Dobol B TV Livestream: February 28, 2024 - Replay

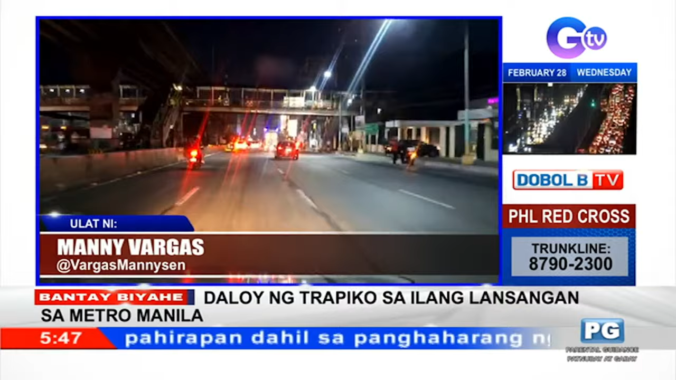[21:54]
Pero maliban dyan, wala tayong natanggap na impormasyon mula sa mga nakausap natin kanina na lamang na mga posible pang insidente sa bahaging ito ng Rizal Avenue na maaaring makapekto sa daloy ng traffic. Ingat sa pagmamaneho at iyakin po natin, nakikita ho natin ang mga signages sa kalsada. Baka magulat ho tayo, nasa loob na lang ho tayo ng expressway, di natin alam. Ayo, isa nakamotor pa yun. Oo, isa pa yun. Yung dadaan ka ng Arneta Avenue. Ayun. Yung may mga alerto tayo.